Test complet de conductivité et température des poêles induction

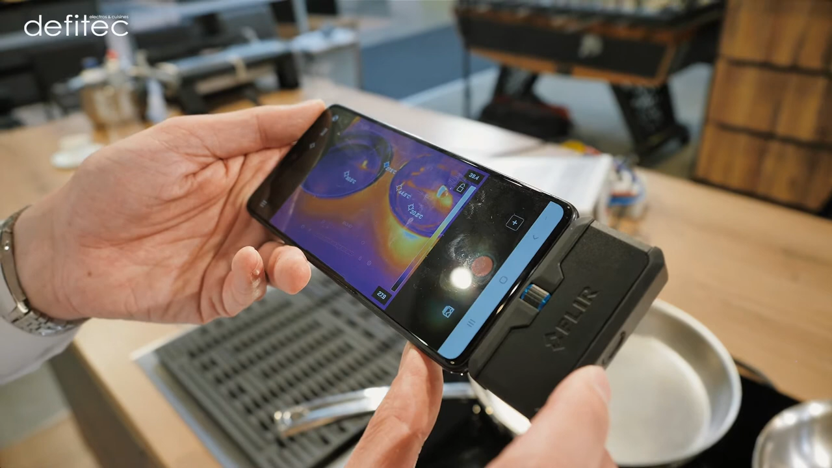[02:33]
Ce qu'il faut aussi noter, en fait, c'est qu'il y a des réflexions à cause de l'éclairage au niveau de la cuisine. Mais ça, on n'en tient pas compte. On va prendre les points de mesure, donc les petites croix, dans des zones où il n'y a pas de réflexion. On peut estimer qu'on est à la température égale. Voilà, 30.3, 30.4, c'est la même chose. Inférieur à 0,5 degré d'écart.
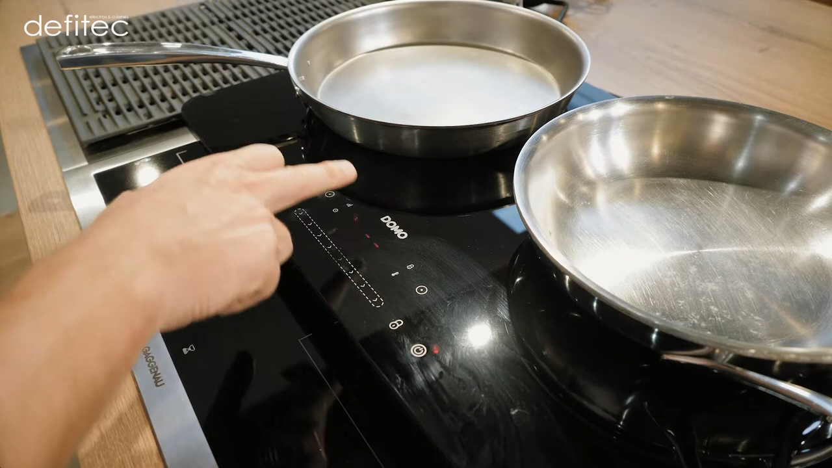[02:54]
Donc maintenant, l'idée, c'est que nous allons mettre les poêles à la même puissance, toutes les deux au même moment.
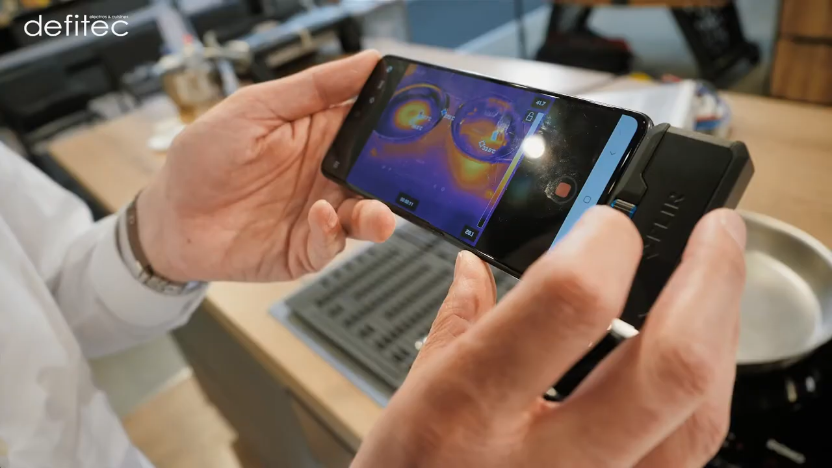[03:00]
Alors, nous sommes sur une puissance totale cumulée de 2 kW,
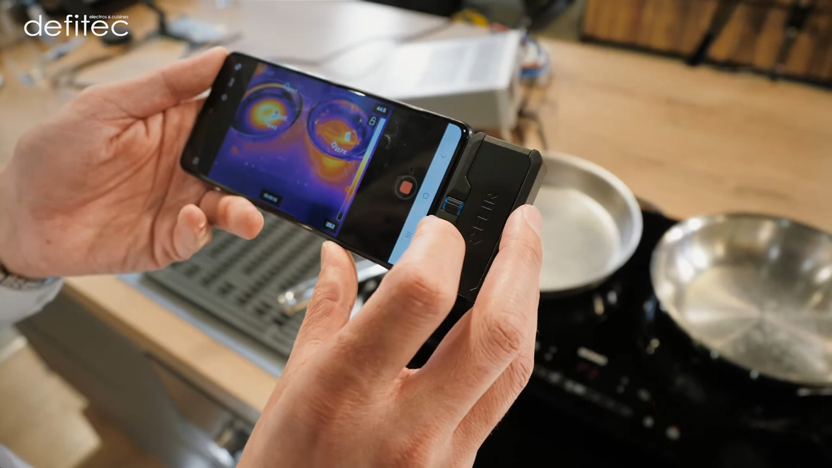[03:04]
c'est-à-dire 2 fois 1000 W. Donc chaque poêle, pour le moment, chaque zone de cuisson est à 1000 W de puissance.
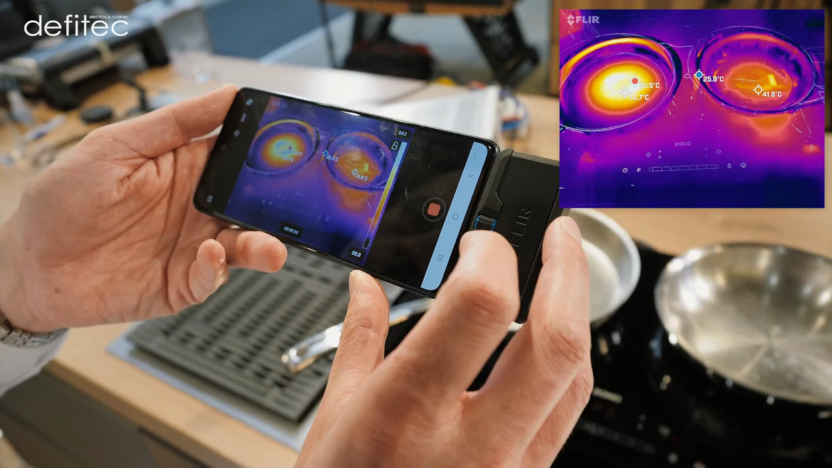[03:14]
Et là, Sabri, dis-moi un peu ce que tu observes.
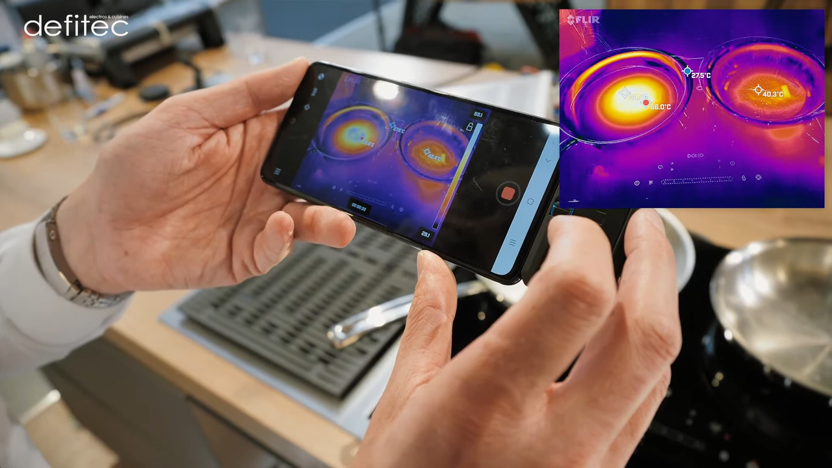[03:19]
Donc ce qu'on peut constater, c'est que la poêle de gauche monte en température beaucoup plus rapidement.
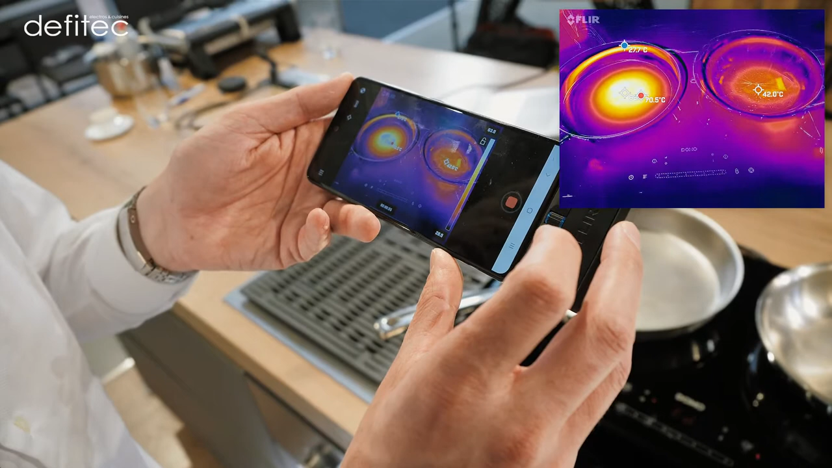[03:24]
Donc on a une température environ stable de 42 degrés à droite. Et à gauche, ça continue de grimper. On a un maximum qui dépasse maintenant les 82 degrés.
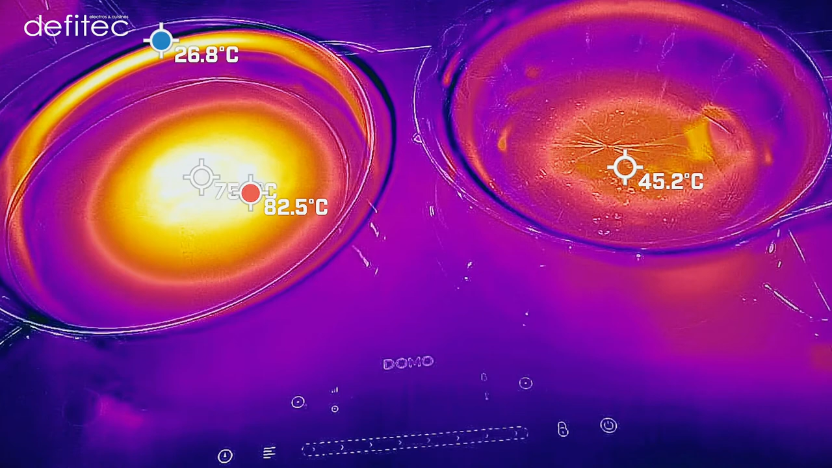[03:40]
On screen: max 82.5°C, min 26.8°C
Donc ce qu'on peut aussi constater, c'est que la poêle de gauche a un diamètre supérieur à la surface de conduction de la plaque à induction.
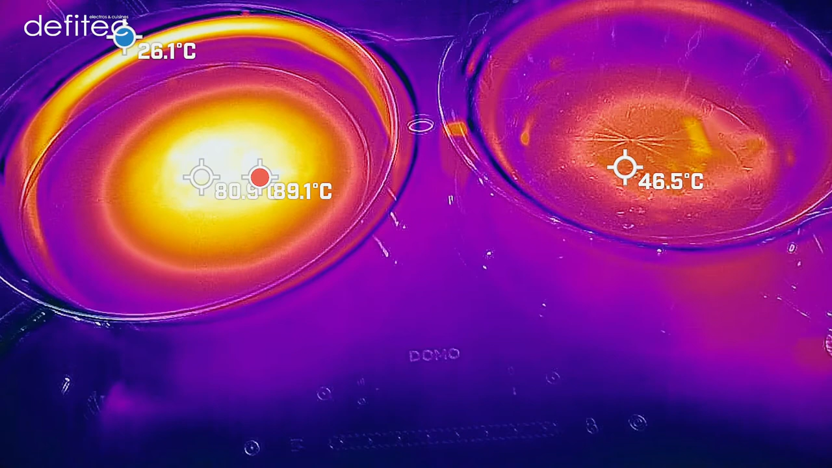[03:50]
Donc c'est normal qu'on voit une zone plus chaude au centre, simplement parce qu'il faut toujours adapter le diamètre de la poêle au diamètre de la plaque à induction.
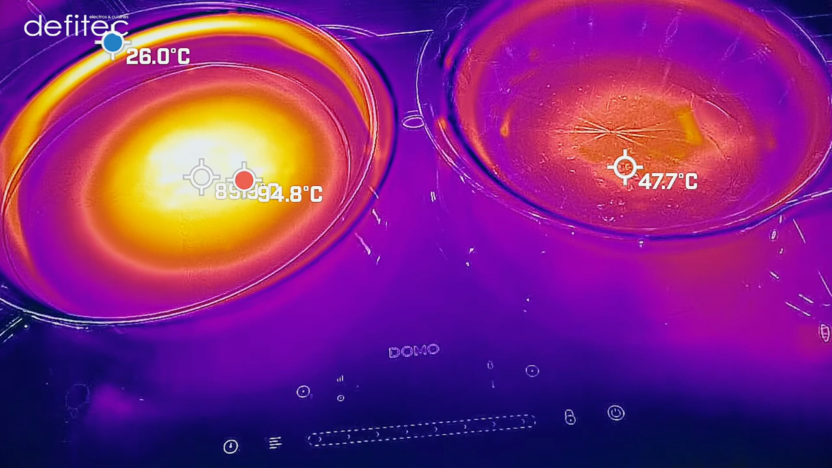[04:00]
On screen: min 26.0°C
Donc ça, c'est tout à fait logique.
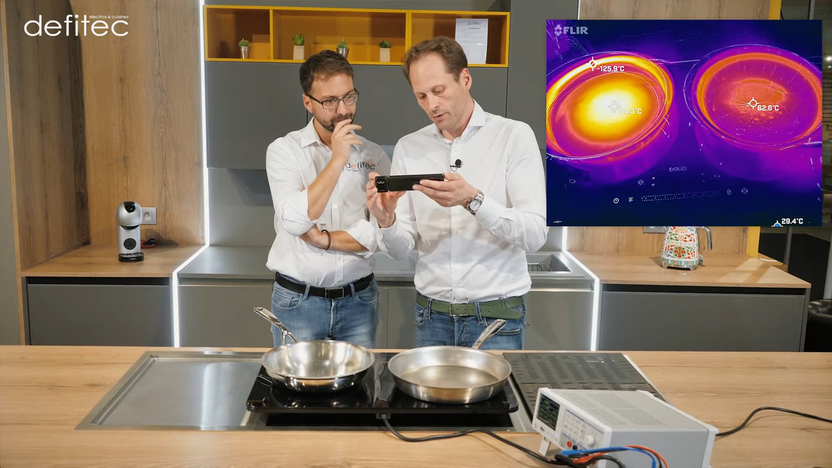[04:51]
C'est presque du simple au double. On est au-delà du double ? Tout à fait. Donc on est environ à 114 degrés, 115 degrés sur la poêle de gauche en cuivre et 62, 63 degrés à droite. Dans les deux cas, c'est uniforme, mais simplement les performances de la poêle en cuivre, c'est du simple au double. Donc selon toi, on pourrait réaliser des économies. Alors évidemment, c'est dans une grande échelle, mais c'est-à-dire qu'à 1000 watts, on peut cuire à,